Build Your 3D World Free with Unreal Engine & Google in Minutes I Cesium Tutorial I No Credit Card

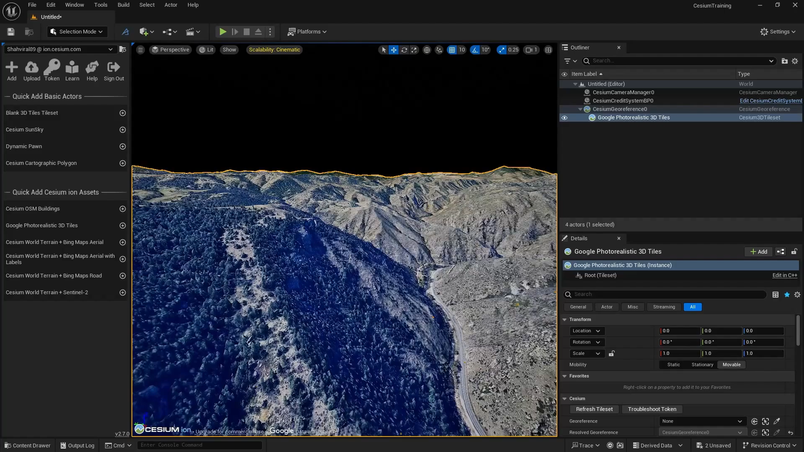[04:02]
Now you can see we can basically move inside. So let me just increase my camera speed. And now you can see we can move also. Okay. We are going to increase the quality also. So wait till then. Now the second thing I want is to add the sun and sky. So there are again two options that you can use. You can use the by default Cesium sun and sky, or you can use the sun and sky, which is provided by unreal engine. Let's first use this.
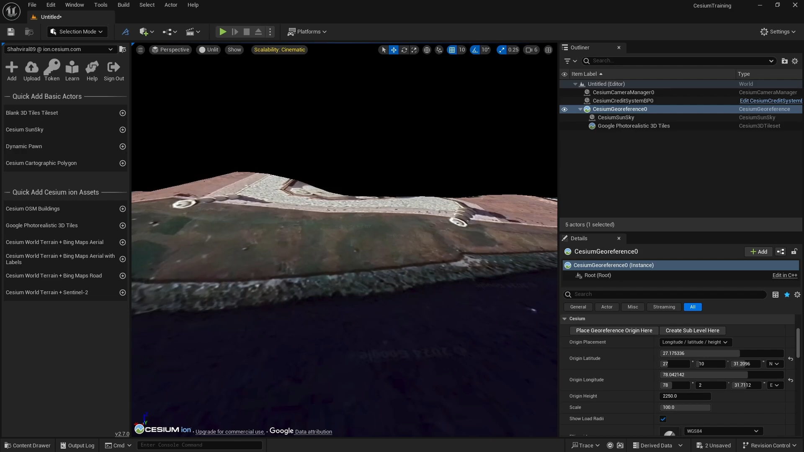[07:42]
We are having Agra here, our Taj Mel here, but it's basically a Terrian data only. Okay. Why? Because this 3d is not available in Google map. So if you are getting this 2d tiles, it means that 3d map data in Google is not available.